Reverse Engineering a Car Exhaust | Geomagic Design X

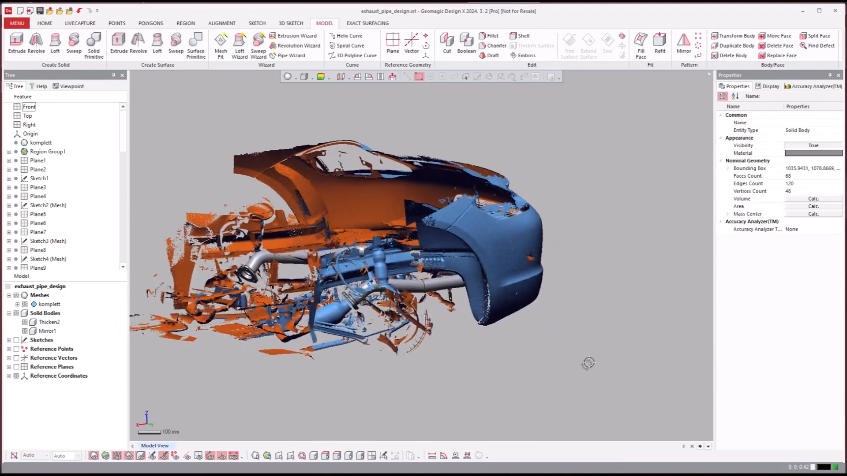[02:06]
so here you have the scan data and with this scan data really you see that we got scan data all over and this tends to happen with automotive applications
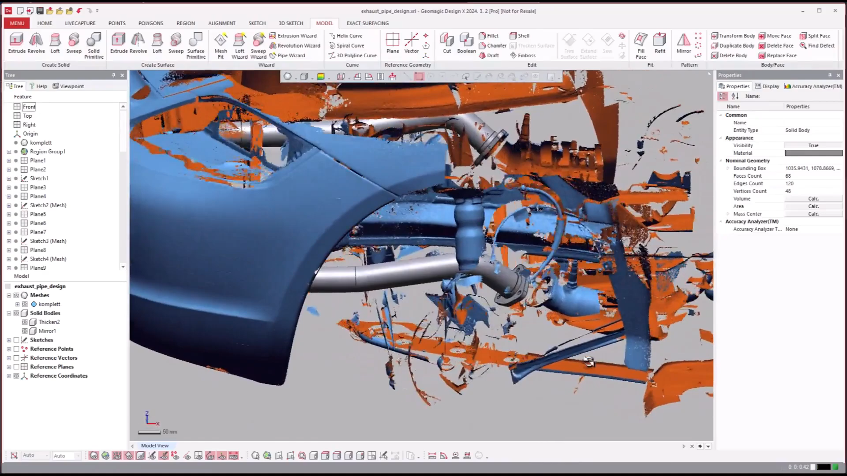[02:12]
where you're really just uh scanning for specific locations of things right you're just scanning the exterior area you see here all of this anything that you
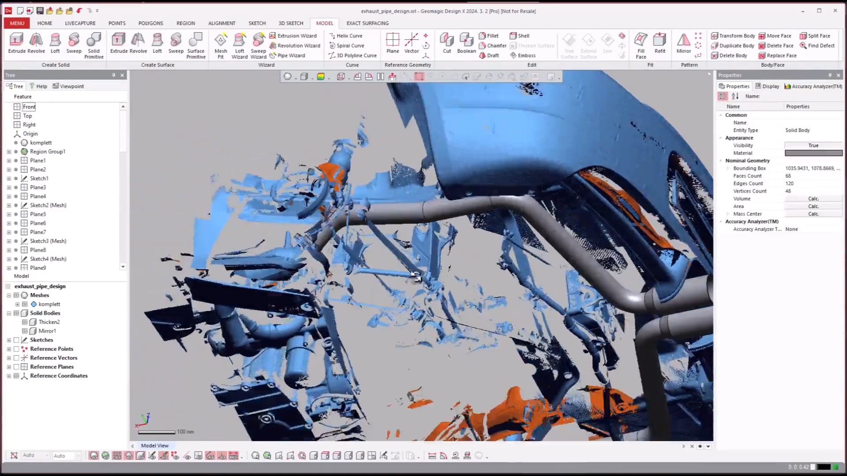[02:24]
need for clearance purposes so you see this is what we've done we've scanned and this is the final
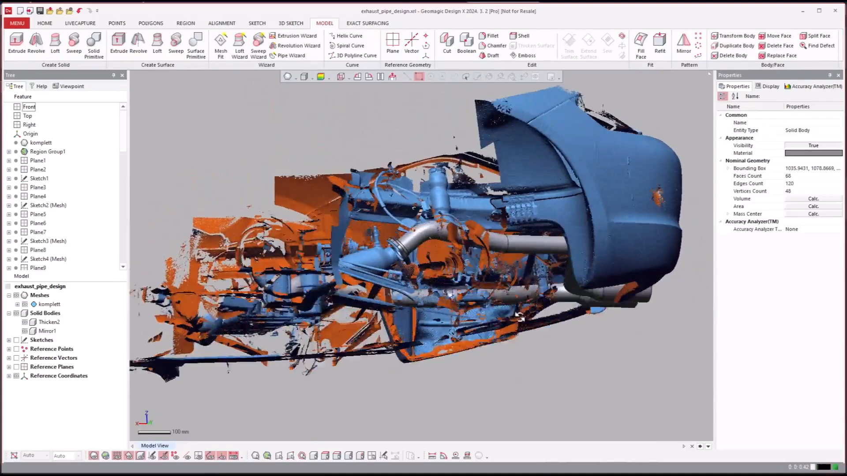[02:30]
step so we'll go ahead and roll back through the history and show it
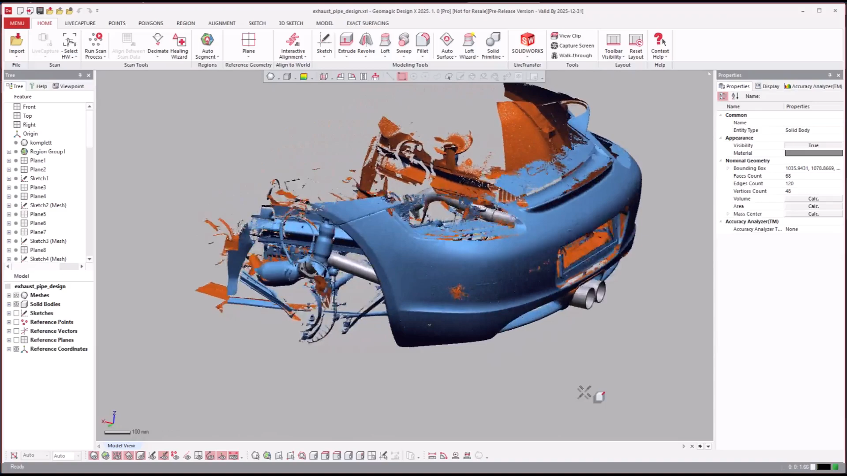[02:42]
so with that let's go ahead and roll back so here's our scan data and we'll go ahead and toggle this on and off as we go through it but um let's start off with rolling forward i think these few first steps
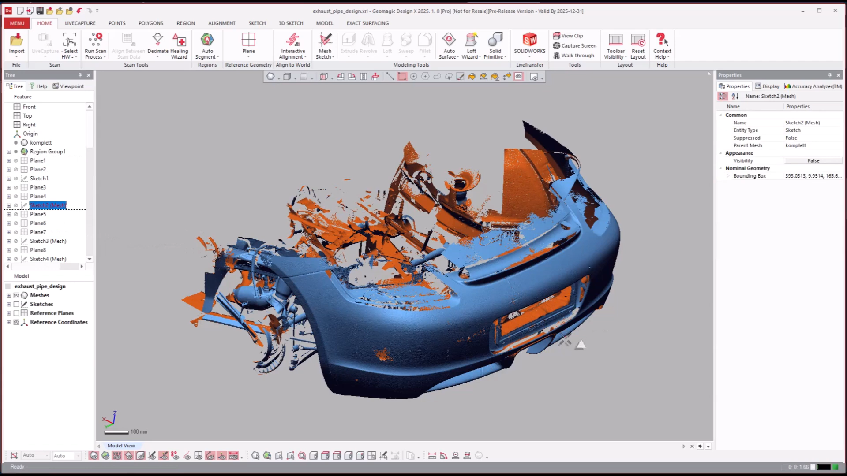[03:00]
yeah um just turn the sketches on
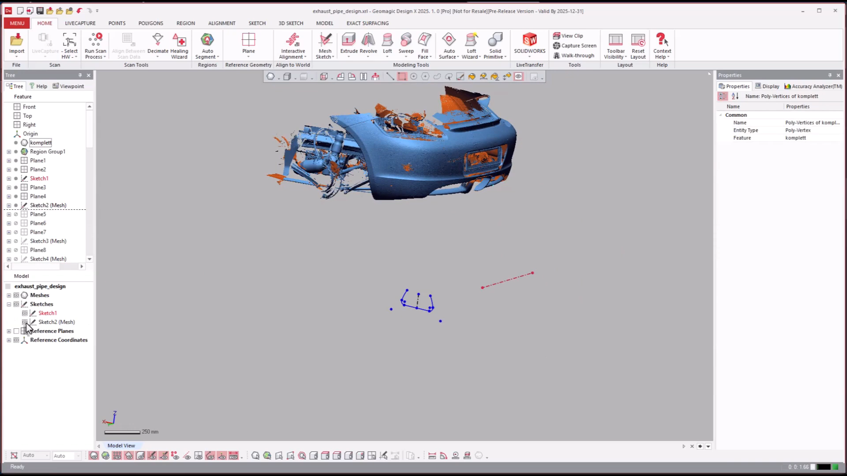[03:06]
are these sketches for alignment purposes so those things you can use sketches
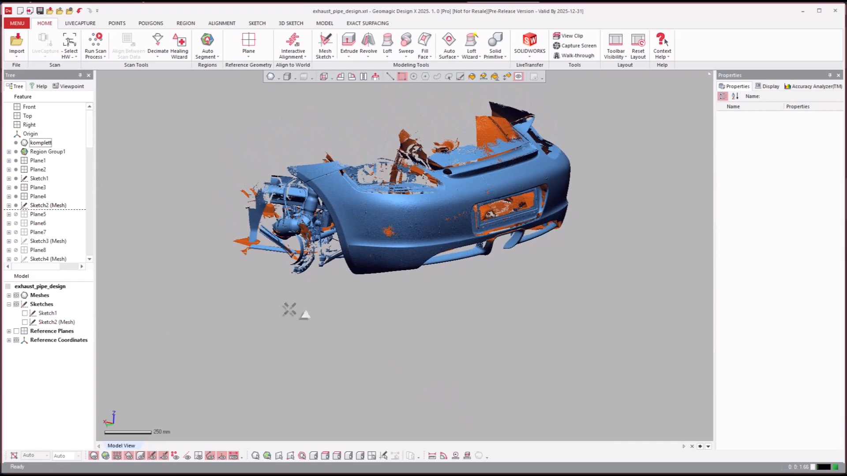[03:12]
for alignment and uh one of these days i will add that to the list of things to talk
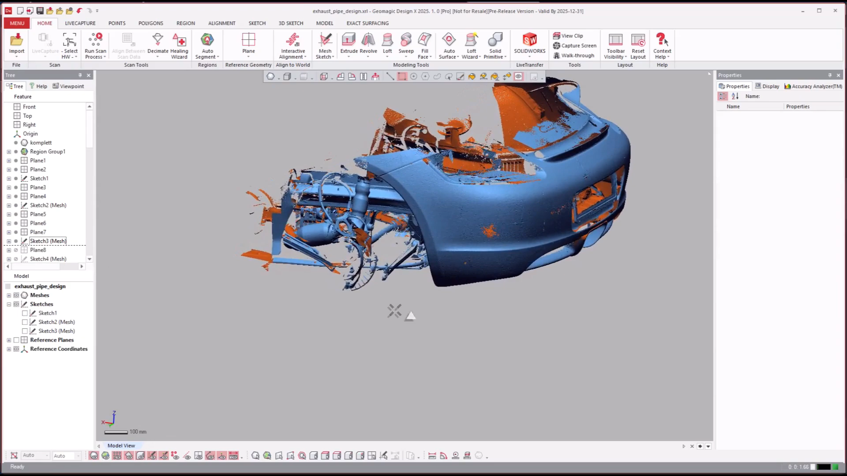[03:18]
about um on how we do those sorts of alignments i know that
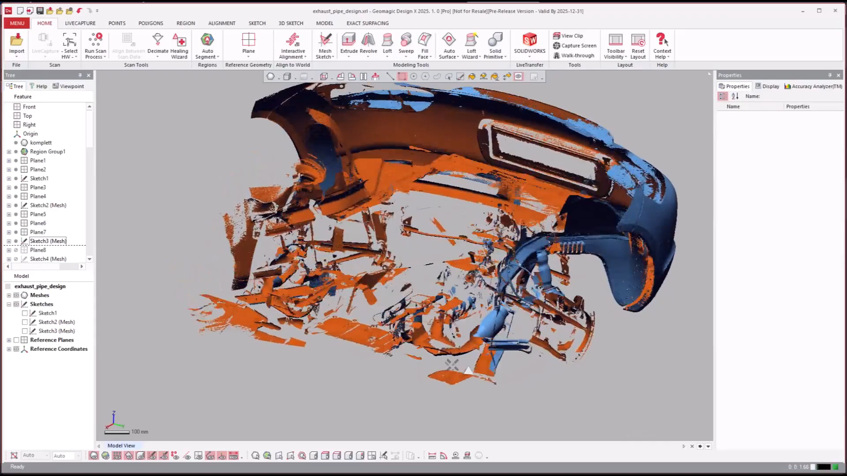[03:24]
um i've covered them in a few different types of videos but it's helpful to bring it up here as
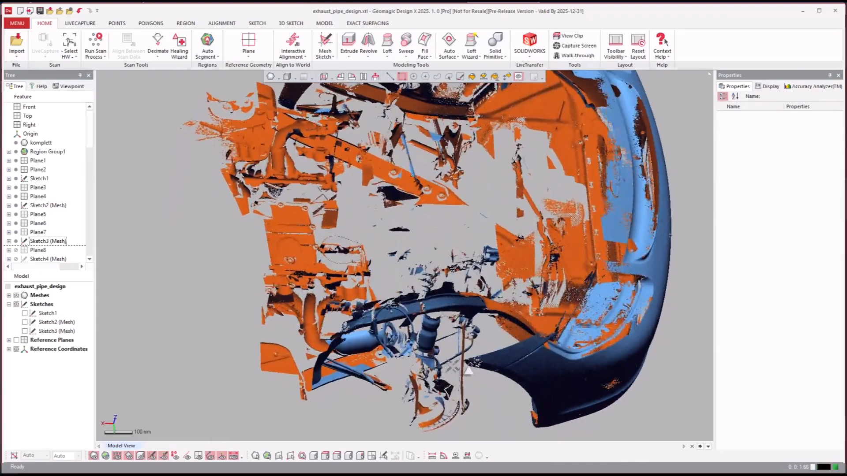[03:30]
well and different kinds of alignments inside of design x so we went ahead
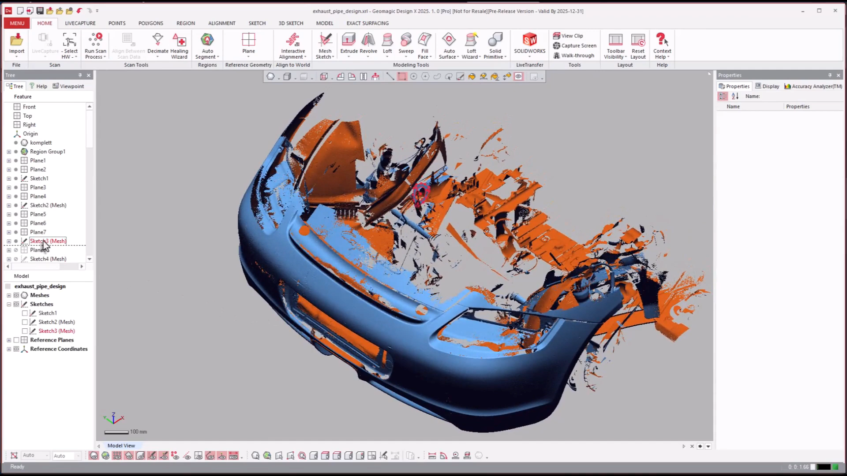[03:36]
and you'll see this is the first sketch that we actually are going to use here where he goes ahead and creates
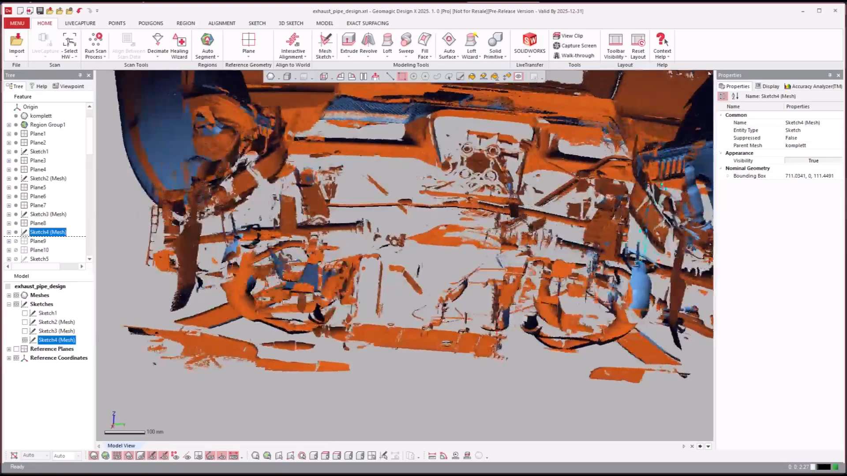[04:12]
as you go here um so what they did here is they use the coordinate system we're squared up to the world
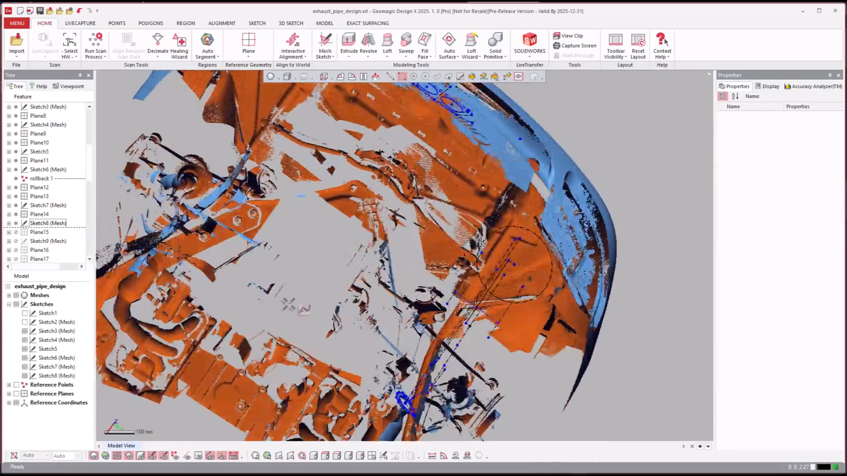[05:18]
so you see we're just roughing in all kinds of uh geometry to help us define where we
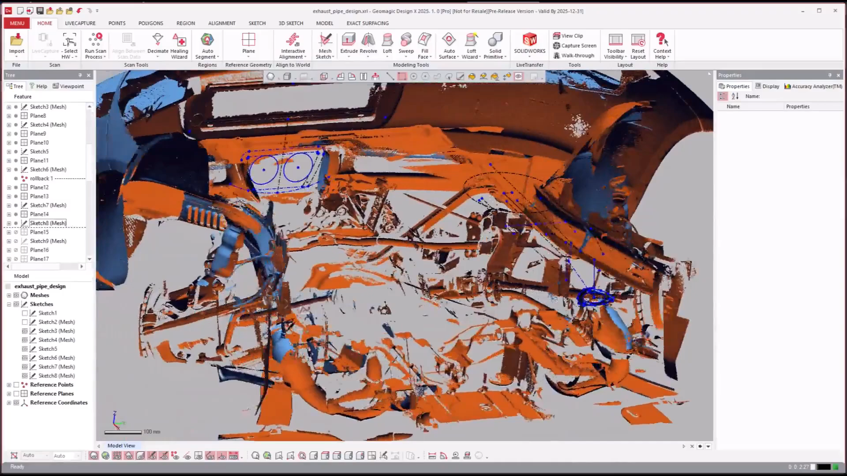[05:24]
want to go and for clearances here and you see now on the other side we went ahead in and roughed in where we're going to
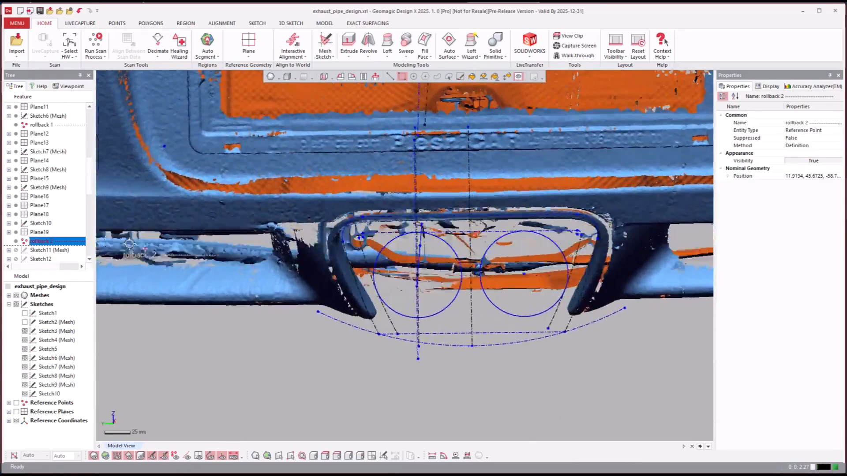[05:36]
end up and then draw a sketch here
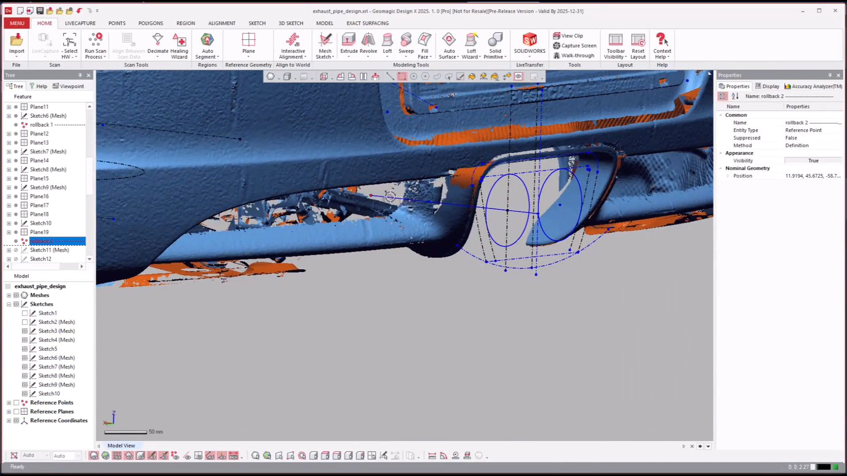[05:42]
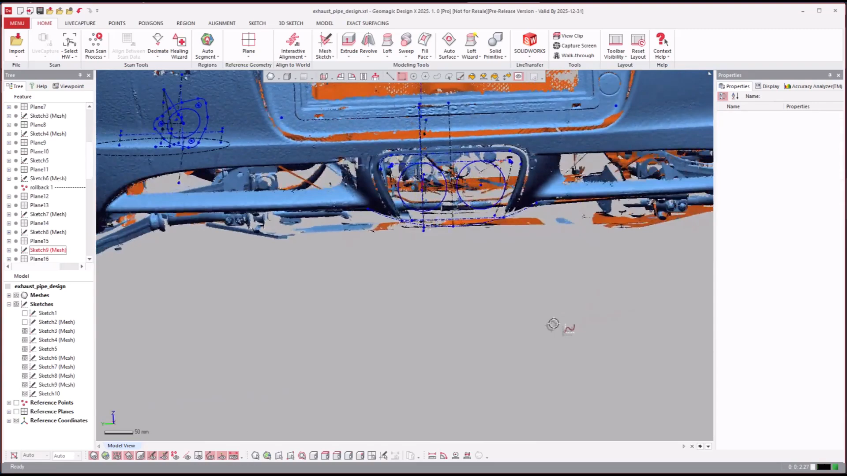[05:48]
to create that so now we'll just roll forward
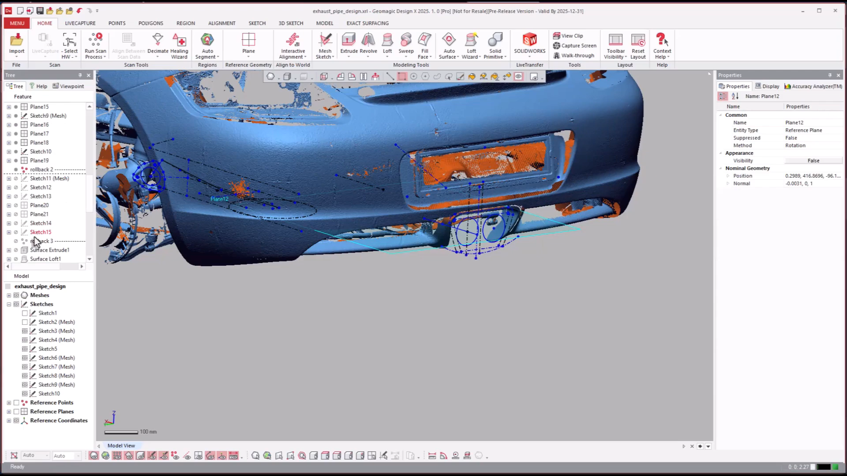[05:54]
and now you see that we have we'll just turn the scan data off
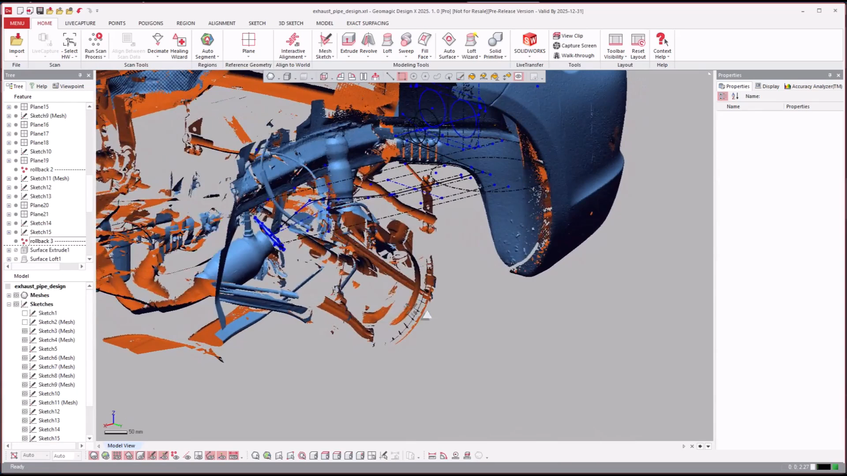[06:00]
based on all of these sketches we've roughed in all the way through